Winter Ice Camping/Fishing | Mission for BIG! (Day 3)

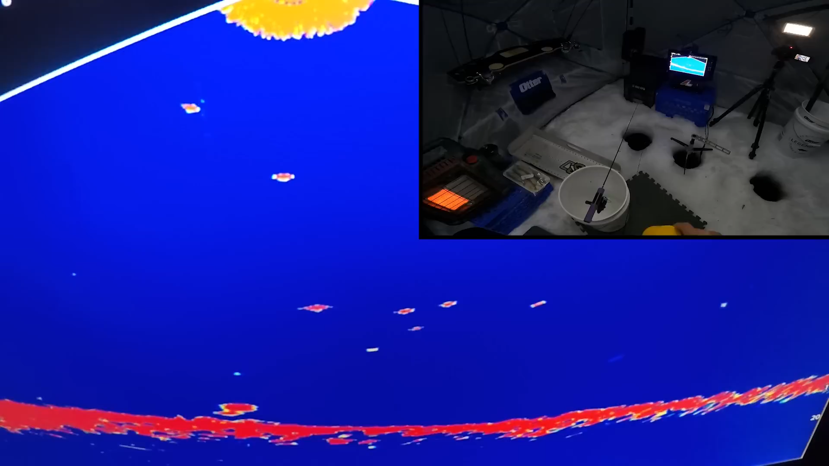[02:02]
So let's do it. Ooh, so he ate it. Wow, I just got down there too.
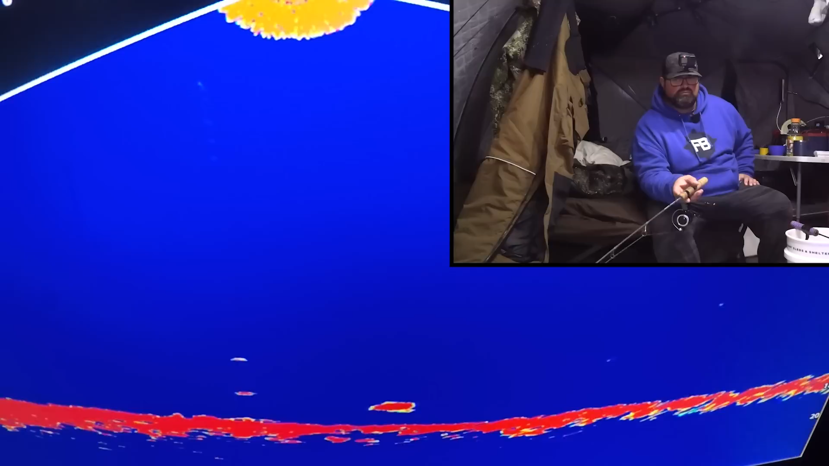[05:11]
Nice. I'm just holding it still. I wasn't even moving it, and you come over and eat it. Ate it. That's a nice perch right there.
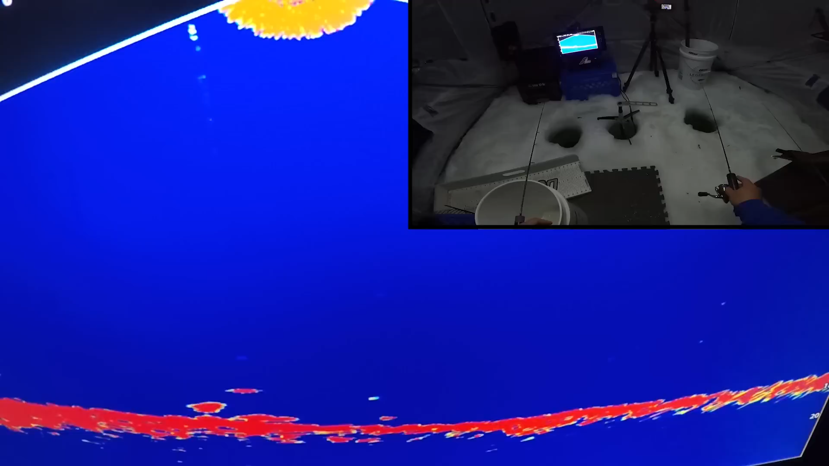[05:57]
Wonder if I try putting on a smaller live minnow. Always coming right to it.
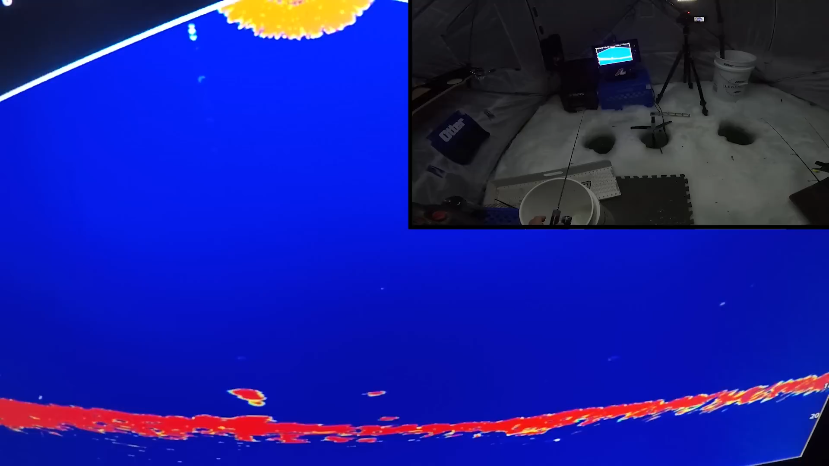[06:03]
Finally got it. Finally. Wow. I was just going to maybe put on a smaller live minnow. I think this is a pretty nice perch. Pretty sure it's a nice perch. Oh, yeah. Oh, yeah. Oh, yeah. That's one of the ones I'm looking for right there. Oh, my goodness. I got my other line, but that's okay. Oh, I think I just caught one of the ones I'm looking for. I just caught a real big one right here.
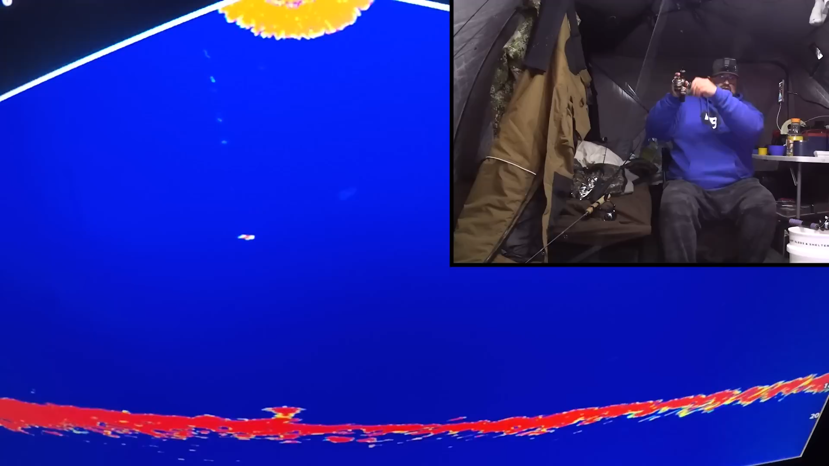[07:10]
I got one on my other rod just as I was dropping back down. Another nice one. Well, it was big, not as big, but nice. Okay, we're hammering perch.
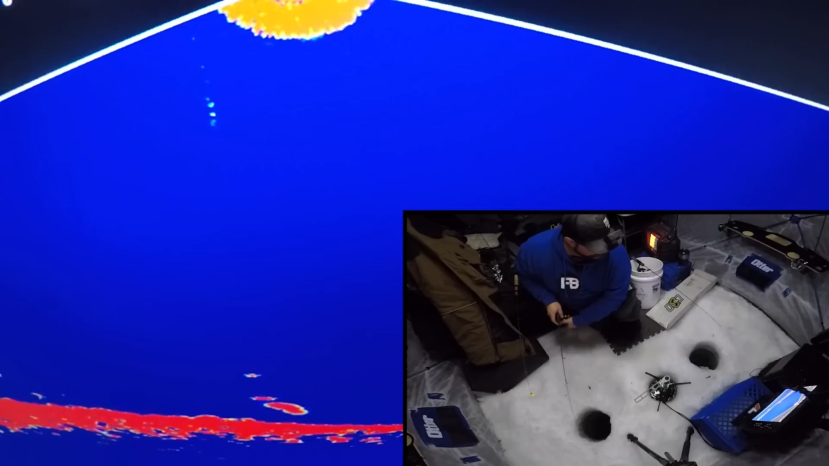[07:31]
I think it just got crushed. It did too. Nice. All of a sudden they're eating.
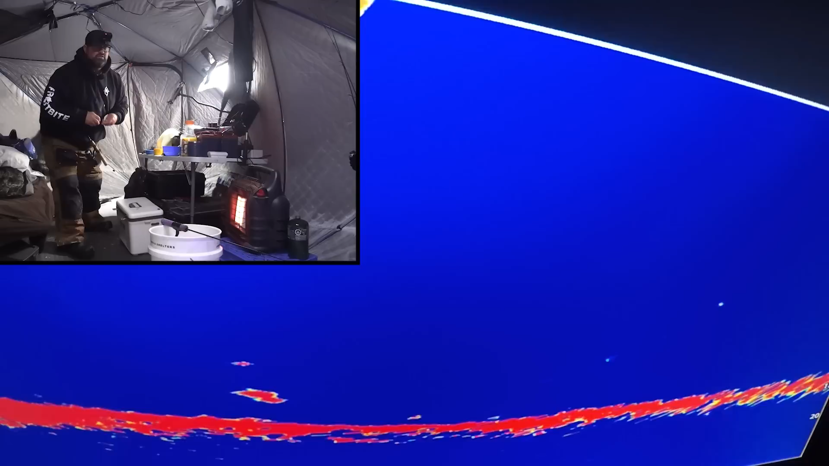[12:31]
He's on it, he's on it. Nice, nice. What do we got here? What do we got here?